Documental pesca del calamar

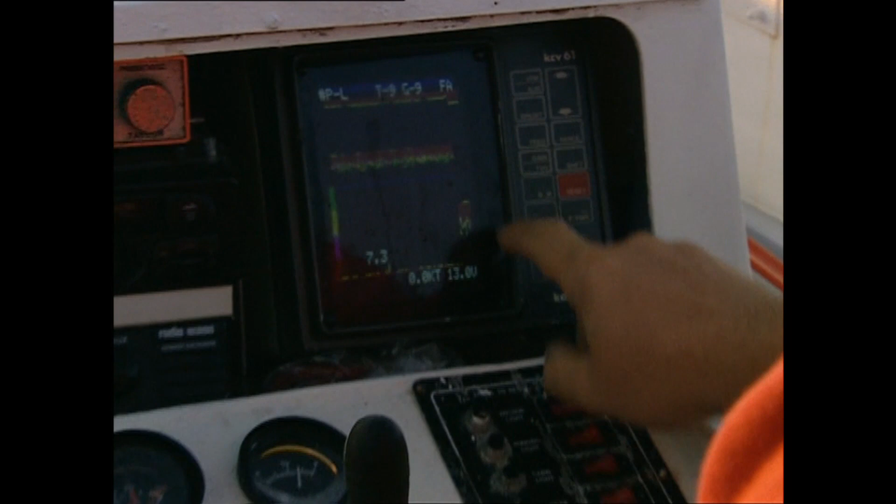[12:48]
Aquí nos está diciendo las brazas que hay, que estamos, por ejemplo, en este momento a 7,3 brazas.
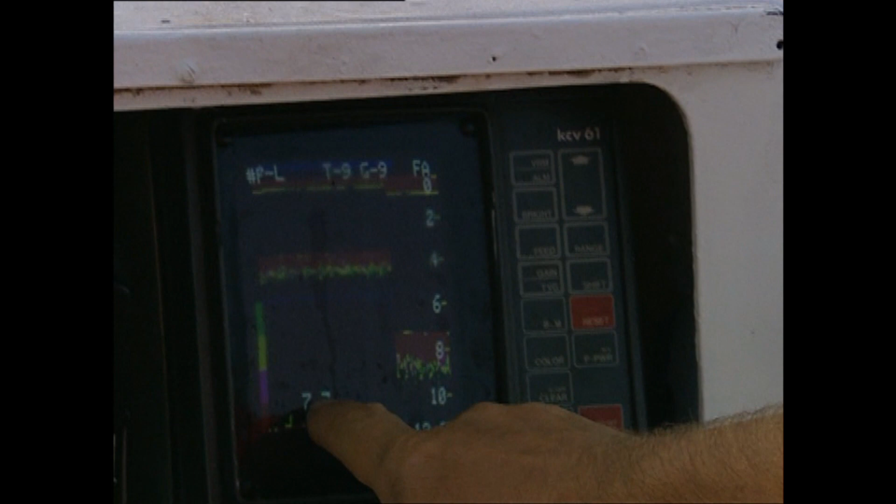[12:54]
Está en brazas italianas. Esto es un inhibidor porque como todo el mundo anda con sonda, para que no se estropee la señal entre ellas.
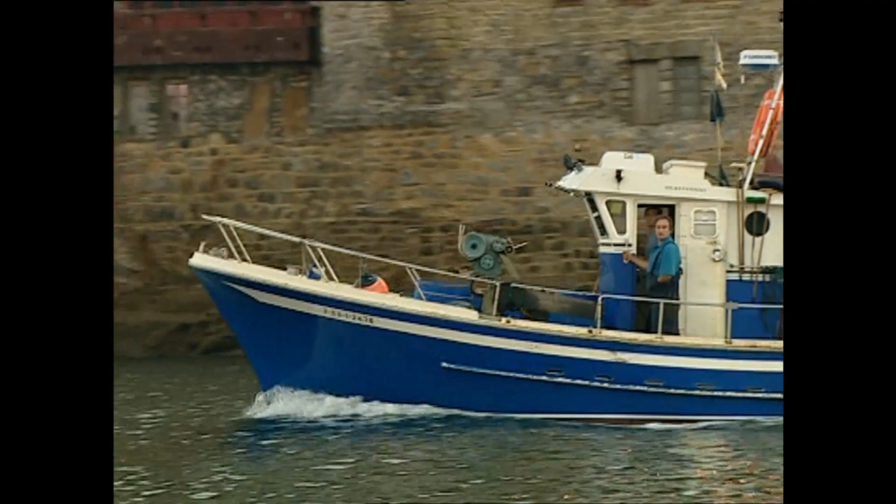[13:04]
Y bueno, aquí estamos viendo que no hay en este sitio nada de pescado más que algo en el fondo.
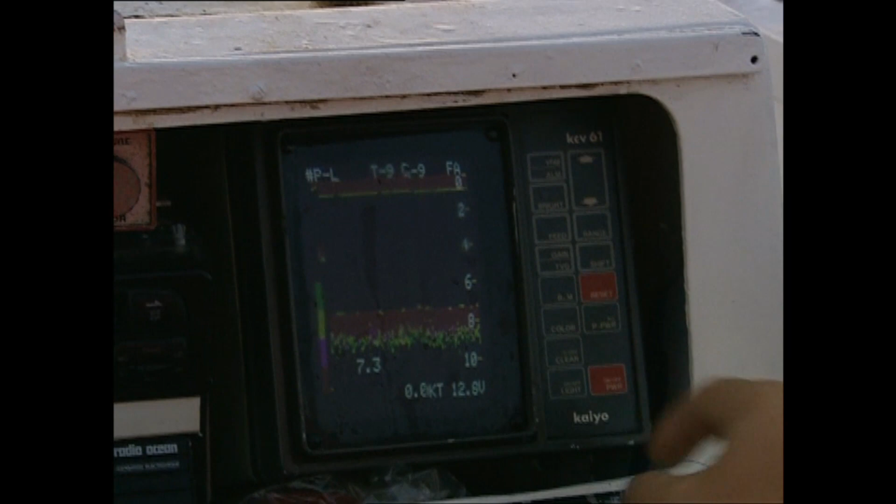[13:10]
On screen: speed 0.0 kn
Entonces, como generalmente los chipirones están a una altura determinada,
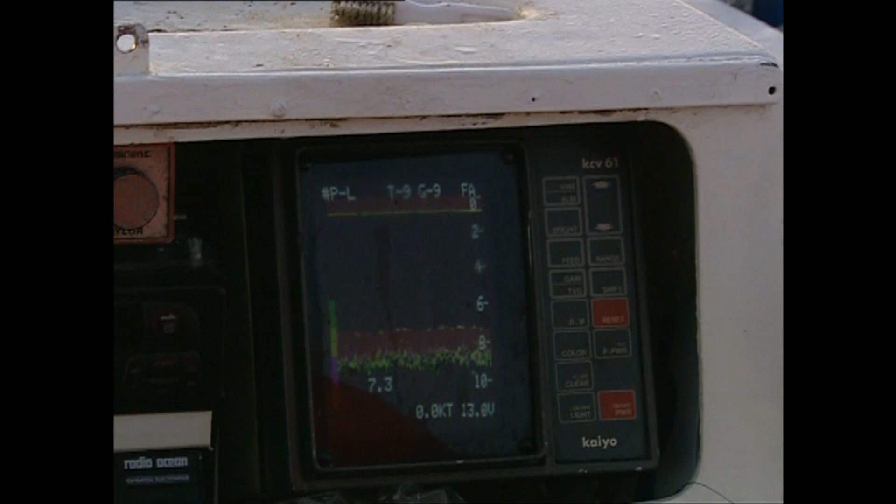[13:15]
On screen: speed 0.0 kn
yo he puesto la sonda como a dos brazas.
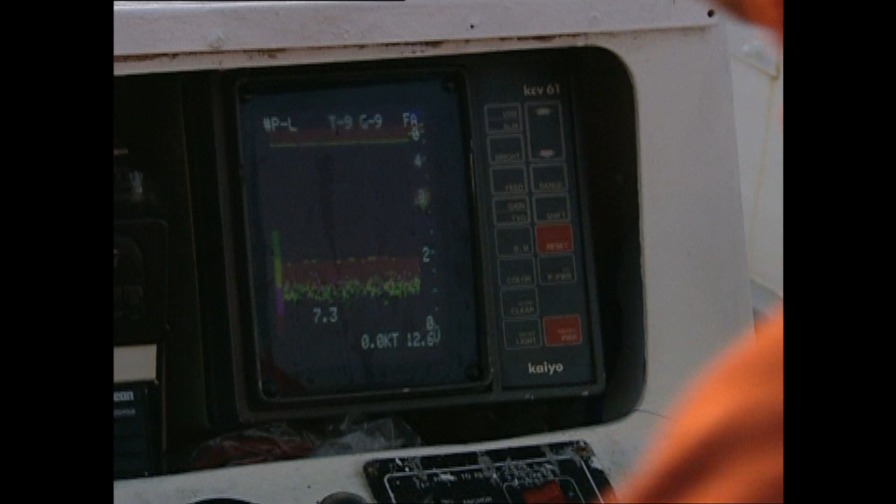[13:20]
On screen: speed 0.0 kn
Entonces, generalmente el pescado que pasa entre el fondo y las dos brazas, que ahora vamos a ver la separación,
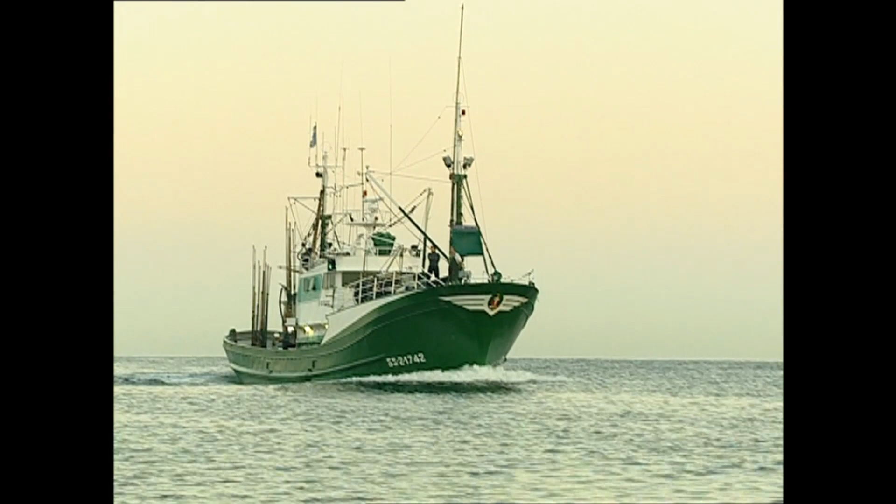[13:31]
está el fondo, está de 0 a 8 metros, y el fondo,
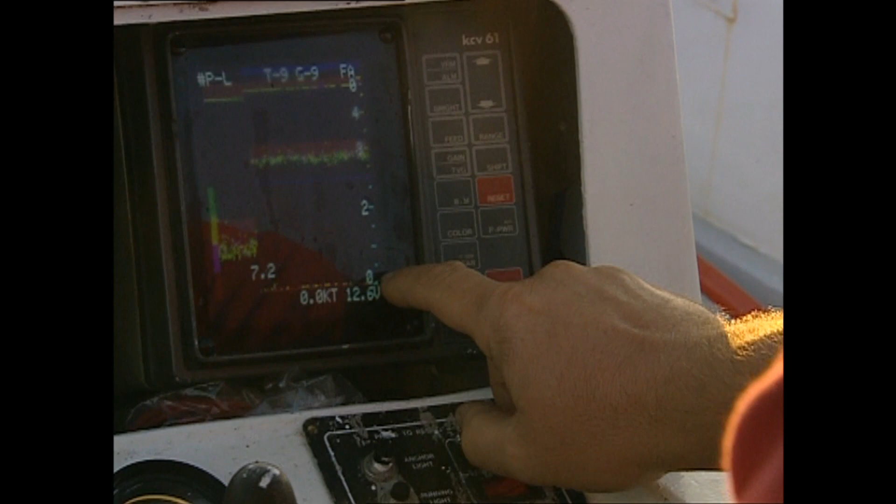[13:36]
On screen: speed 0.0 kn
lo que es el fondo real, que estamos de 0 metros a 2 brazas.
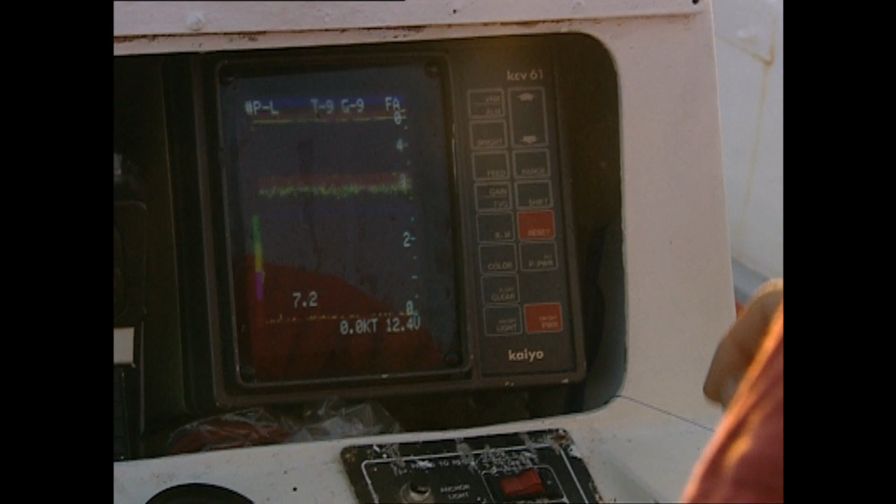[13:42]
On screen: speed 0.0 kn
Bueno, pues generalmente los chipirones vienen a pasar entre los 3 y los 2 brazas.